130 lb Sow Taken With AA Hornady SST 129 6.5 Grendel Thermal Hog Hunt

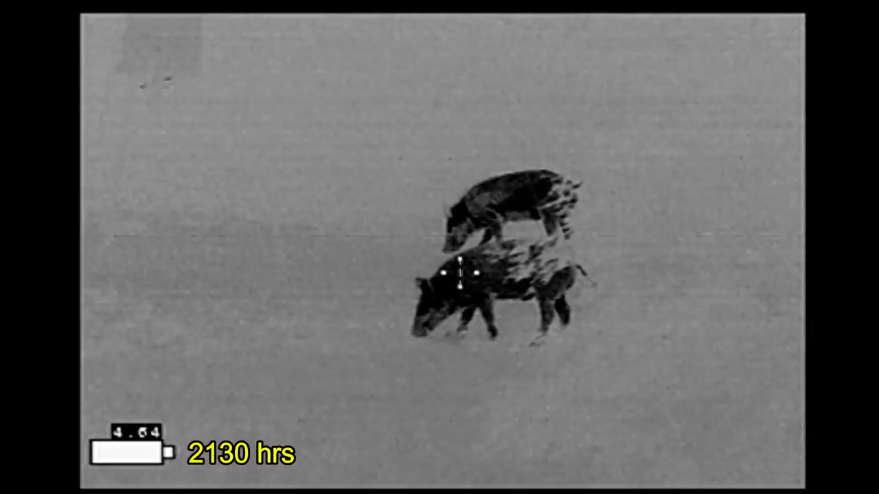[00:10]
Spied these two hogs initially with my fleet or scout as they came in. Got my rifle up and on them.
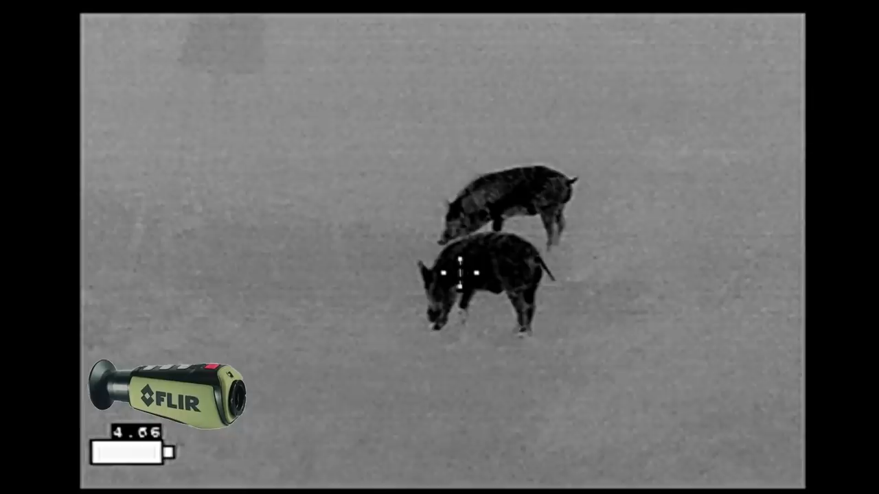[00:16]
And I'm recording this video with my IR Hunter Mark III thermal weapon sight.
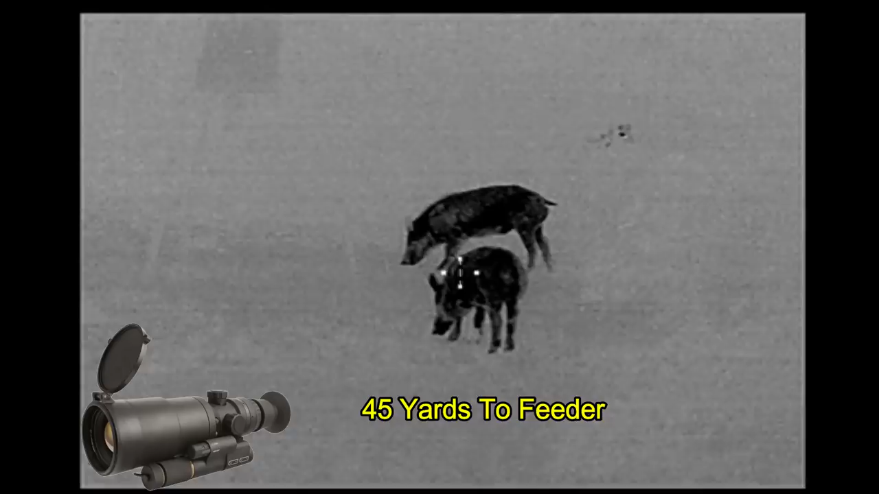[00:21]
I'm hoping to use the last two rounds of my Hornady SST 129 grain ammo from Alexander Arms.
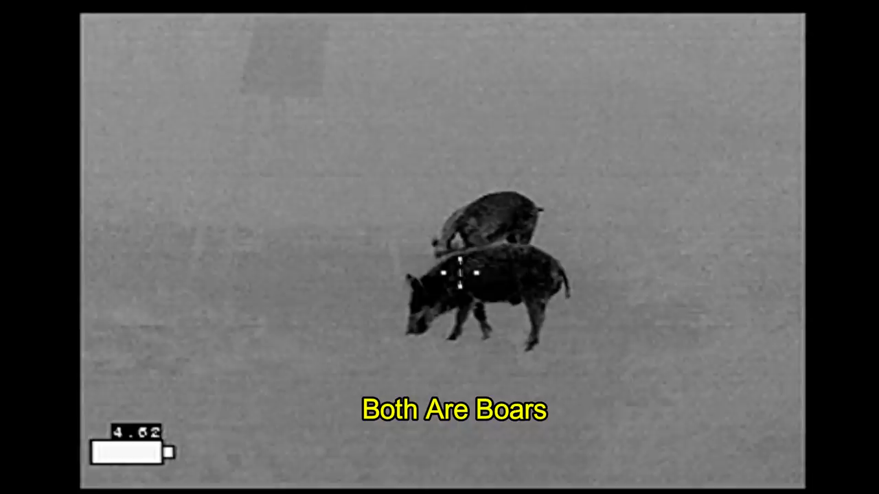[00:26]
Waiting for these two hogs to line up and hopefully take a single shot.
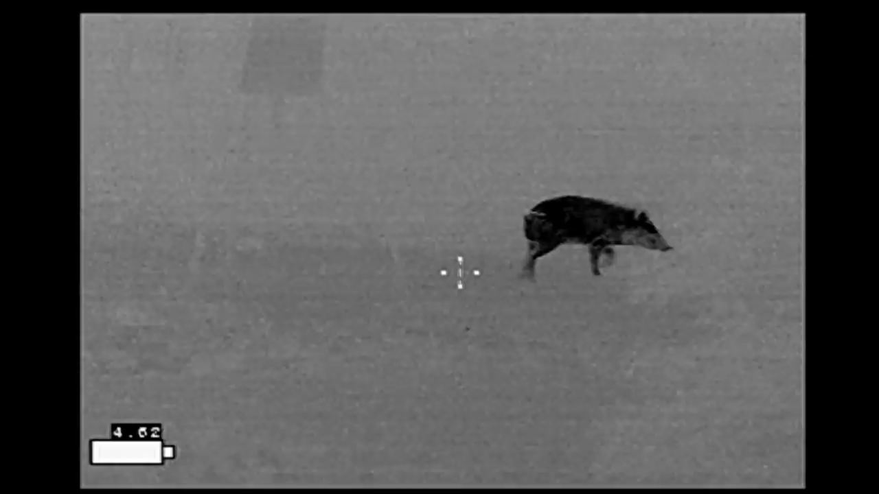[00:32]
When for no apparent reason they get spooked and they're gone.
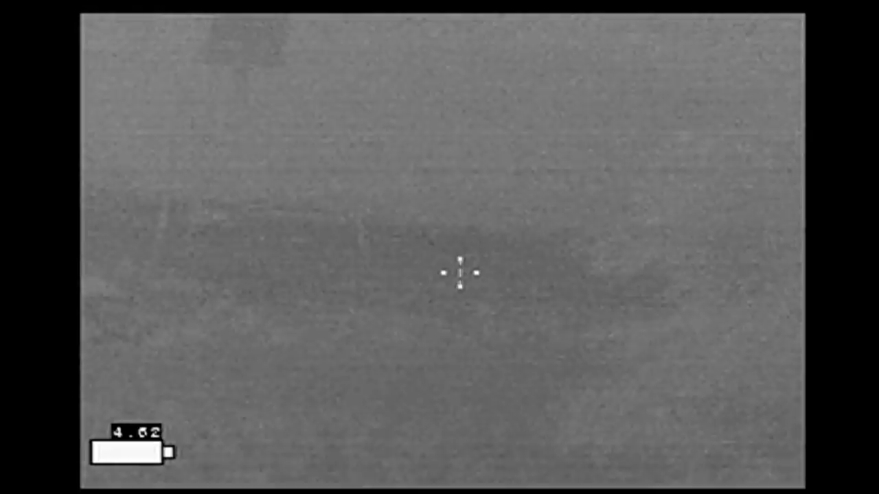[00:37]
And it wasn't until a couple hours later that I
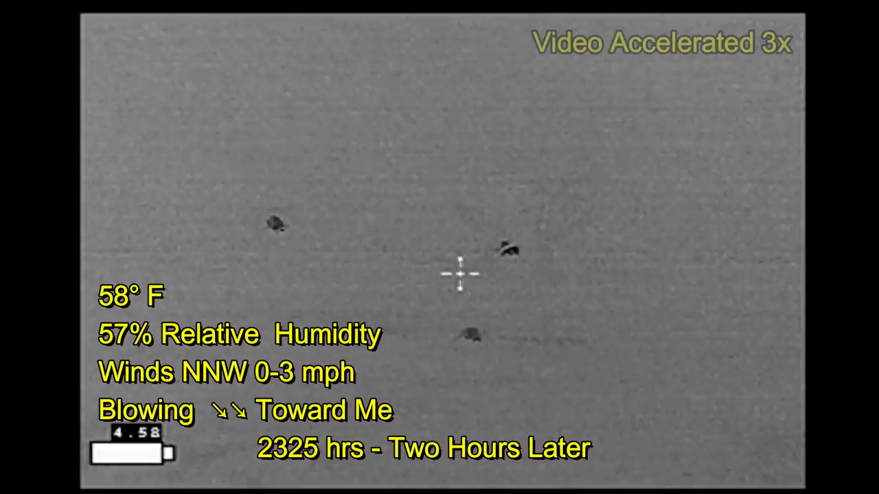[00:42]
had what I thought were the same two hogs come in at the north end of the property.
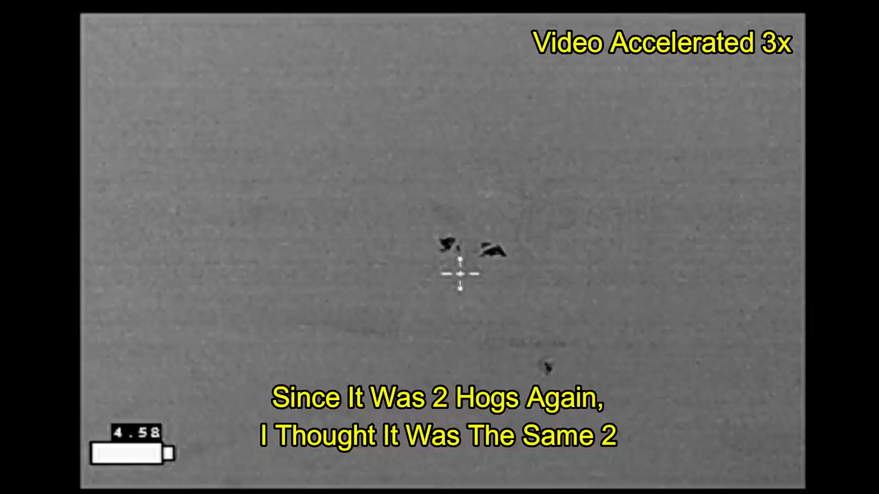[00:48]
And I've sped up this video to three times normal speed.
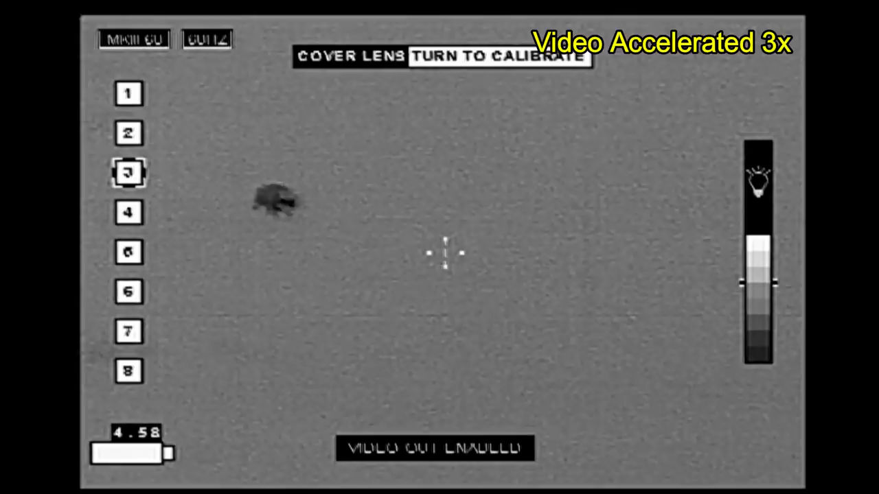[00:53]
Here I'm nuking the image to help improve the image a little bit. The hogs are out there. They're about 140-150 yards.
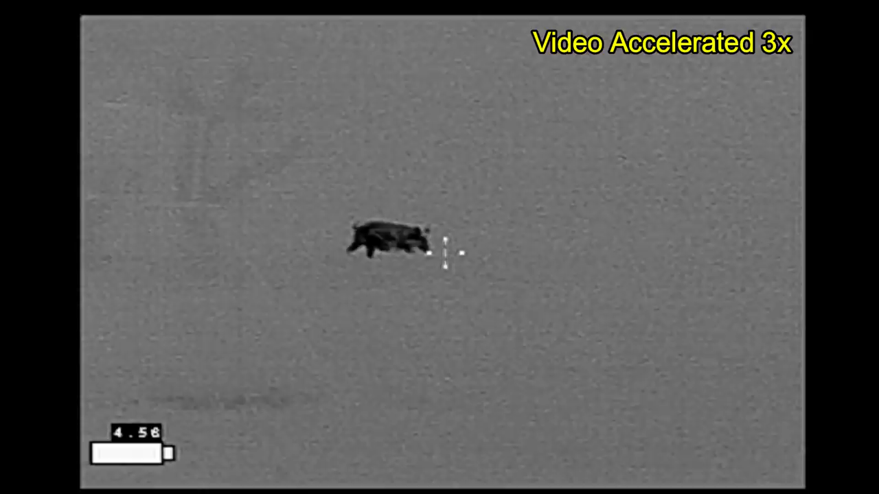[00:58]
I could take the shot. But again I'm trying to get the two for shot.
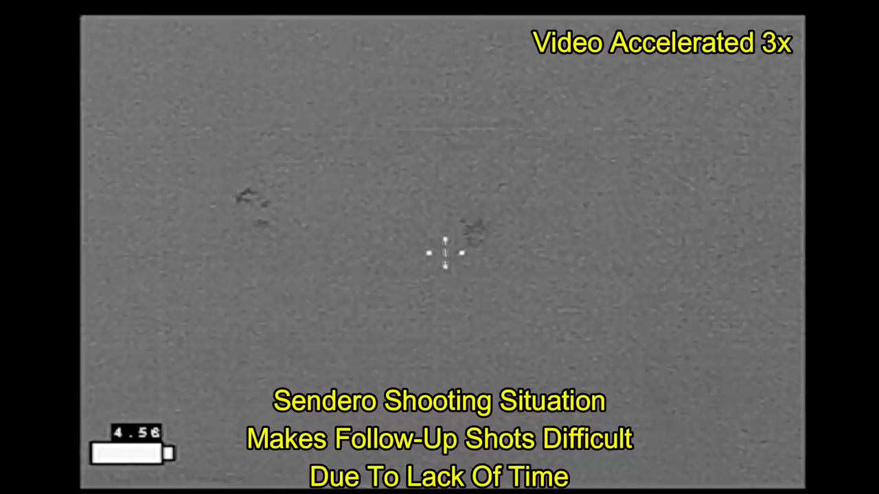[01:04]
Hoping that they're going to come into the feeder which they appear to be doing.
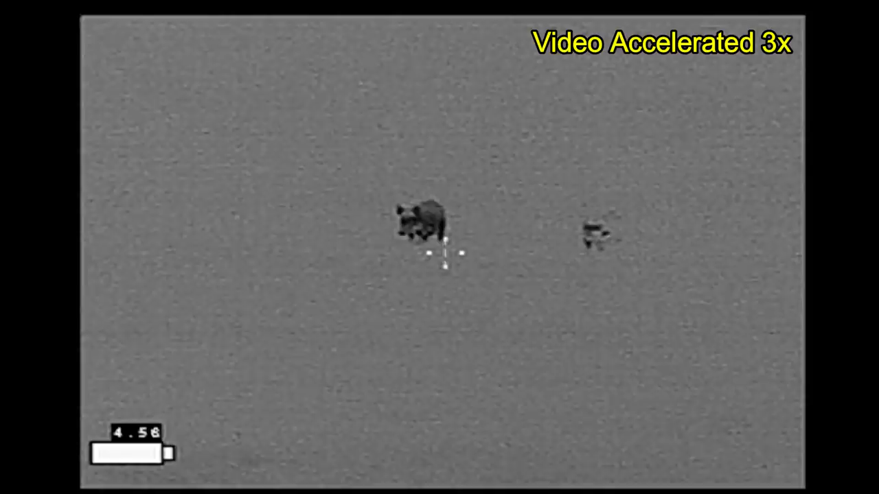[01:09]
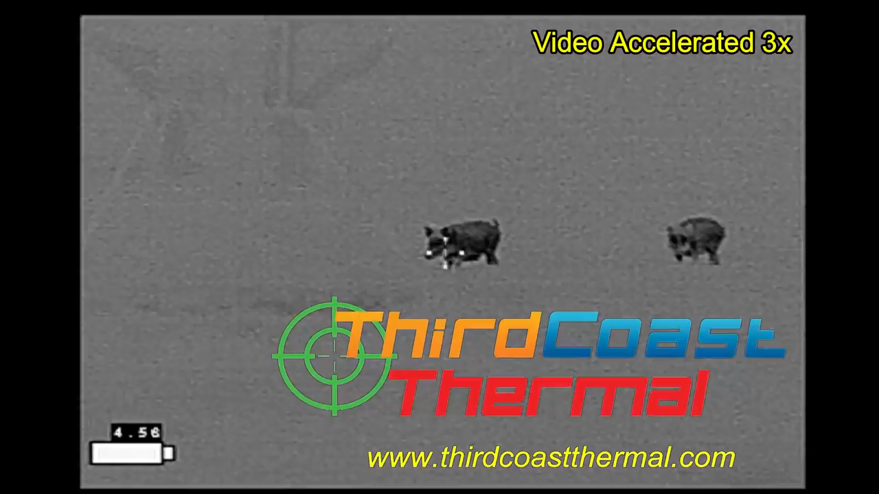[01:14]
Optics provided by Third Coast Thermal.
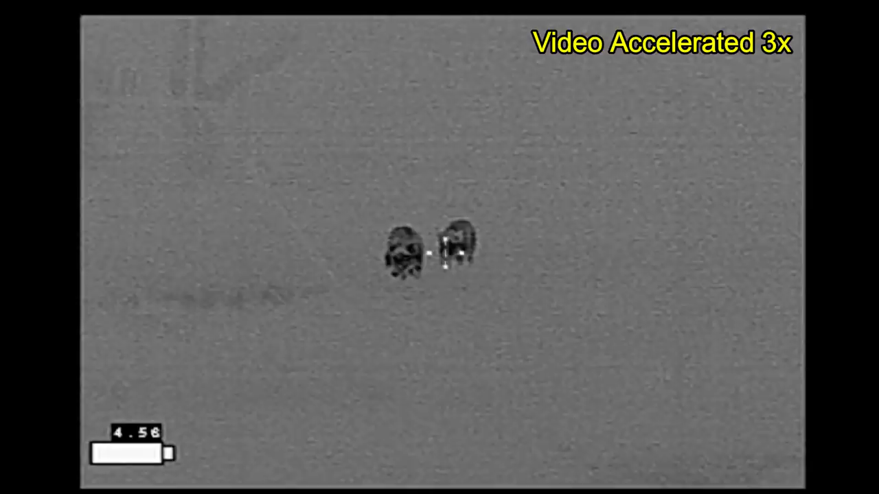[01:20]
And I'm just waiting for the hogs to line up.
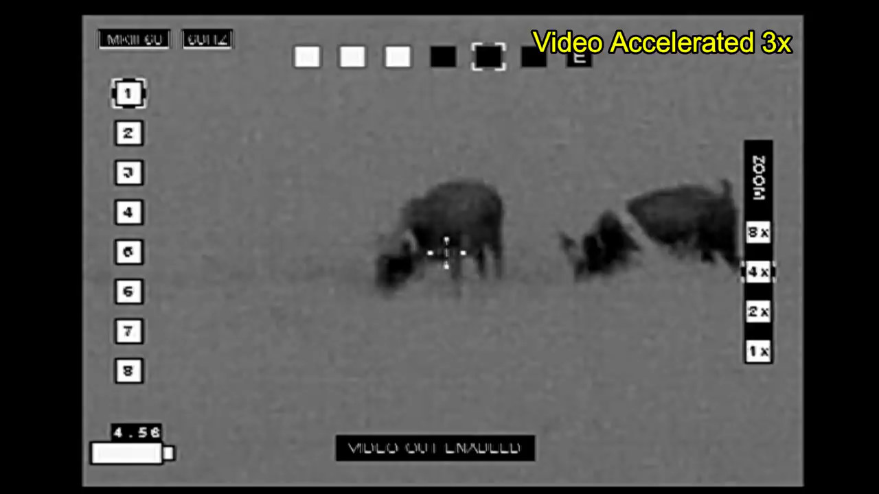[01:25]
Almost had it there but these hogs are a little bit skittish.
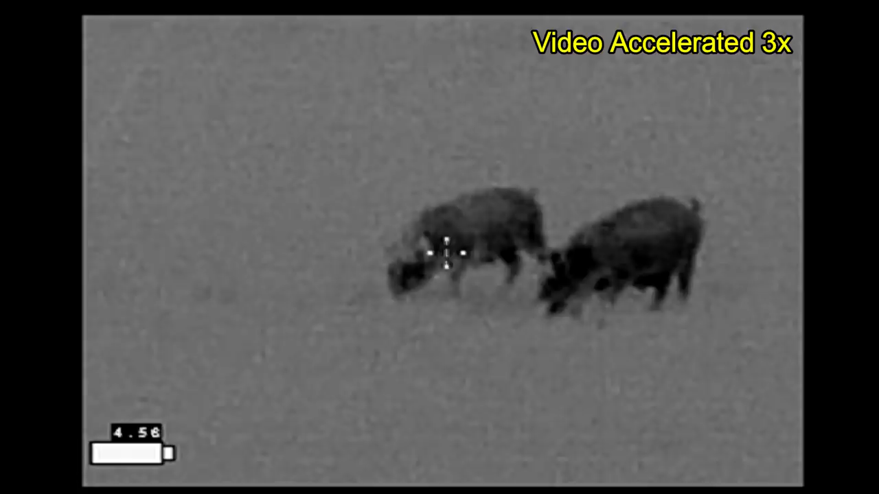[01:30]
So I'm just going to bide my time.
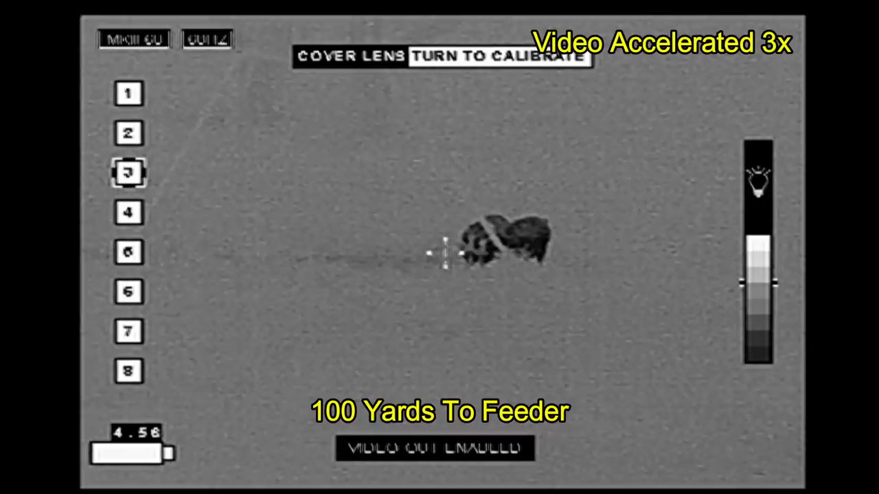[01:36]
Again they startle.
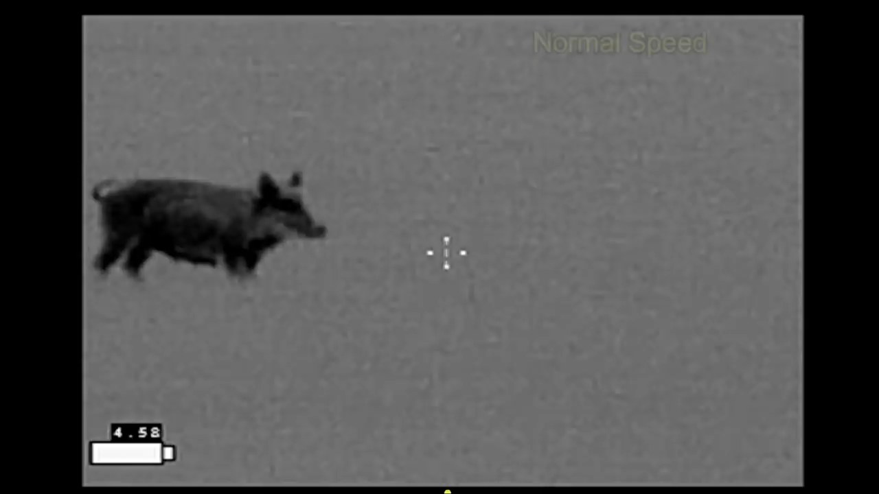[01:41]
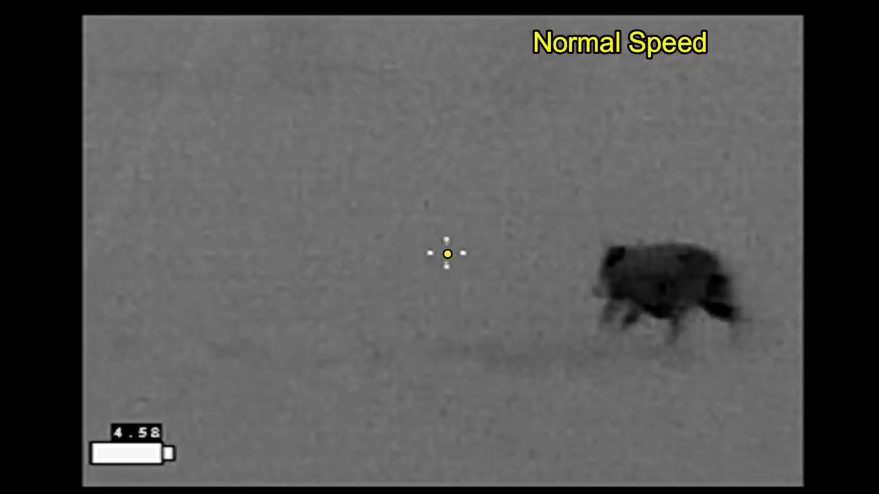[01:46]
Now they're going to line up.
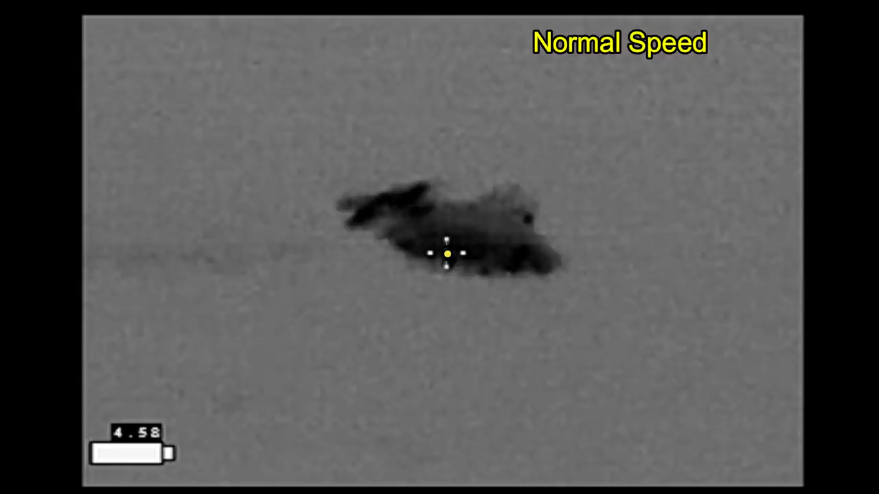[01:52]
The first hog goes down and the second hog
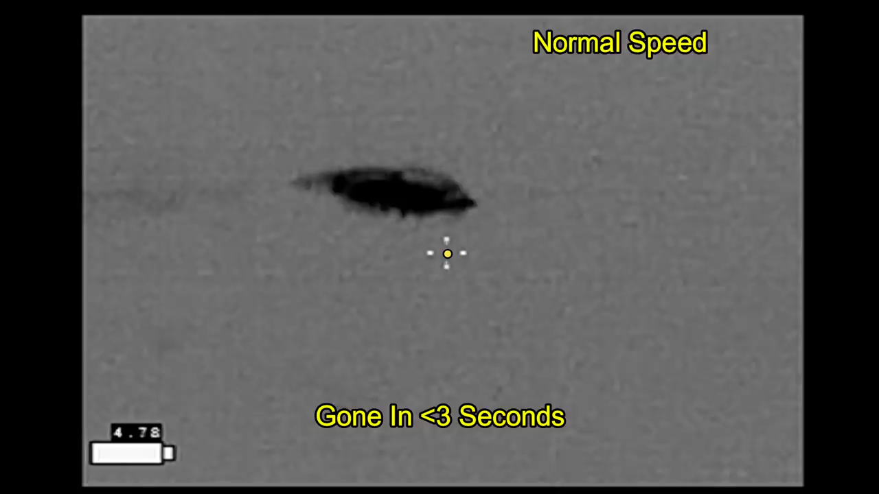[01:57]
did not appear to be hit by any of the three shots fired.